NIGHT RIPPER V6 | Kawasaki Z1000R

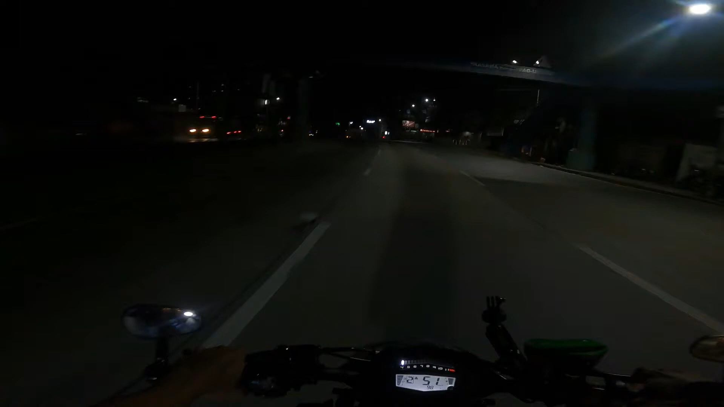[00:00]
bos. So ito yung continuous ng vlog natin dun sa sponsor team, Ma'am LJ Motors. This is the team and this is the bride. So yung 40 watts na team and bride na magkasabay. Ayan, see, laki ng difference, di ba? Pagka stock headlight, kaya although malakas naman siya, pero pagka mini driving light, night repair version 6.
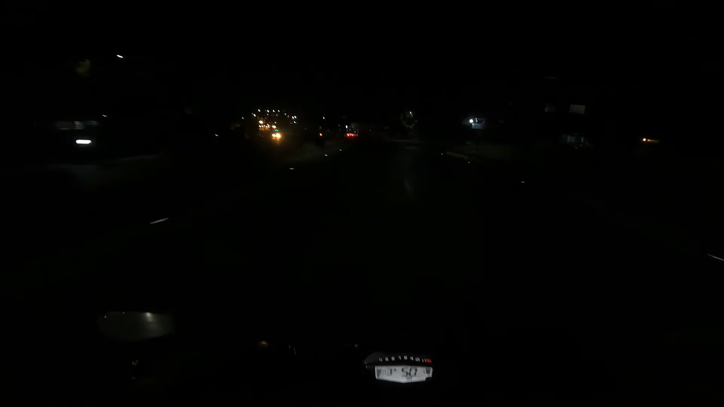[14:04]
Difference niya pagkagamit mo yung unstock headlight ng J1000. So although malakas siya, kaso yun nga, bibitin ka talaga pagka headlight na yung ginamit mo. Ito, titignan natin kung gaano nga ba kalakas to night repair version 6
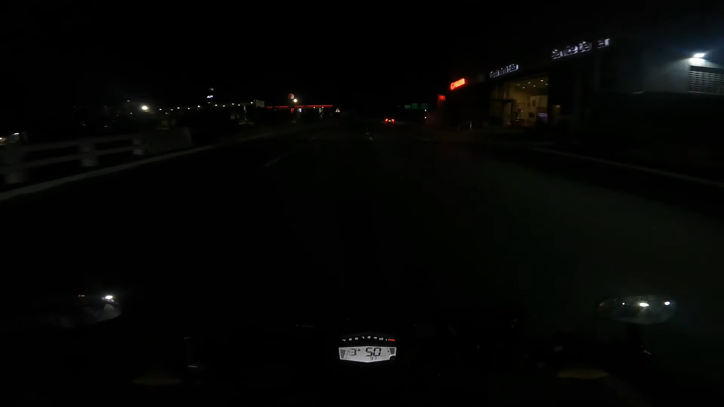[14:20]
na merong watts na 20 watts high and low, tapos 40 watts na high and low na magkasabay.
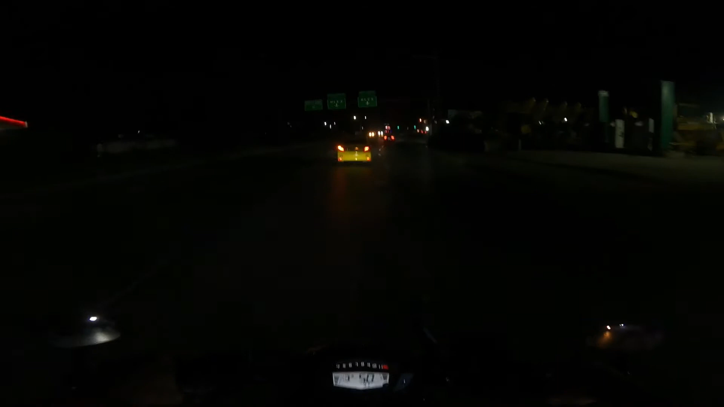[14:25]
Yun, papakita natin yung lakas ng ilaw niya.
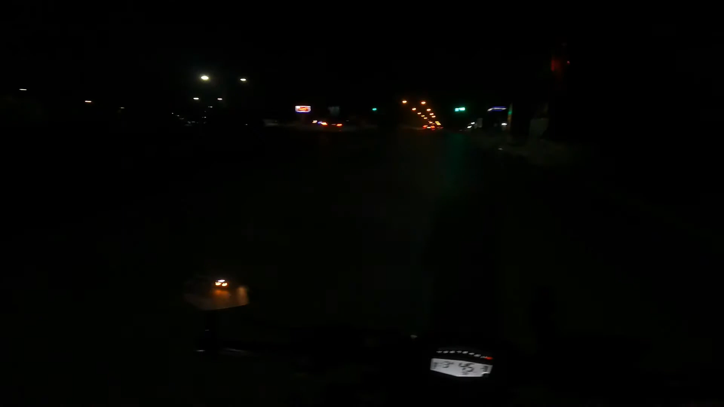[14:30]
Alright, tara! Ayan guys, makikita nyo yung buga ni J1000 stock headlight. O, pamakita natin yung night repair version 6. This is the dim, yulo, and this is the bright.
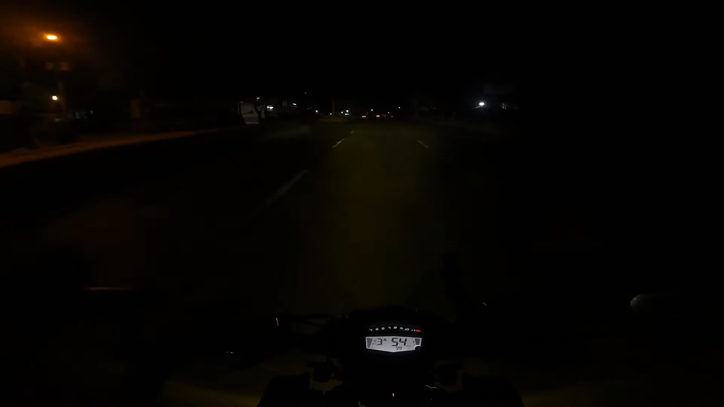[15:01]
Okay, dim 20 watts, color white, then yung high niya, yellow, So pwede natin pagsabayin, this is the dim and this is the bright. So yung 40 watts na dim and bright na magkasabay. O yan. See? Laki ng difference, di ba?